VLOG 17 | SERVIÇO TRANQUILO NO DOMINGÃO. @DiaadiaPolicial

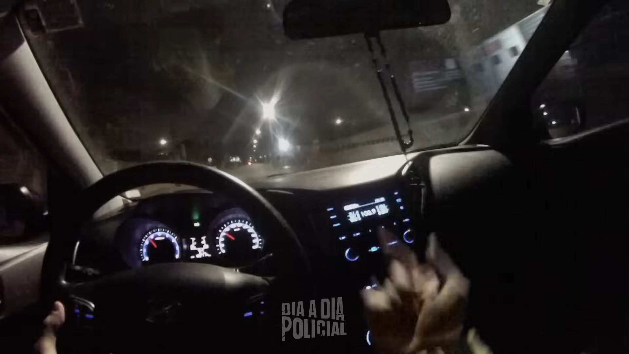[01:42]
Que nem o último vídeo, galera, foi lá do caminhoneiro lá, momento de fúria lá. A minha viatura, pelo menos do horário ali que eu assumi, né? A gente não atendeu nenhuma ocorrência, não caiu nenhuma ocorrência pra nós ir atender. Eu não sei as outras viaturas da área ali, né, da nossa companhia, se fizeram algum atendimento, mas tava bem tranquilo a noite ali. Por isso que a gente fez bastante... abordagem. Fizemos até algumas lá, eu nem gravei, porque às vezes é muito rápido, né, galera? A gente tá passando, já vamos abordar e já abordamos e nem dá tempo de ligar a câmera aí. Beleza, galera?
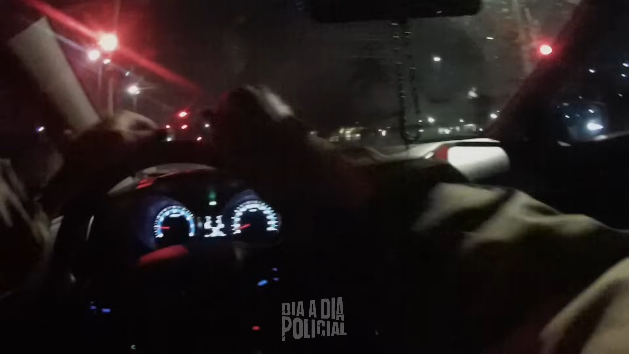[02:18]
Então, tô indo lá pra companhia, caminho da roça, e vamos gravando aí pra vocês. Beleza? Ai, ai, chegando na CIA aqui, ó.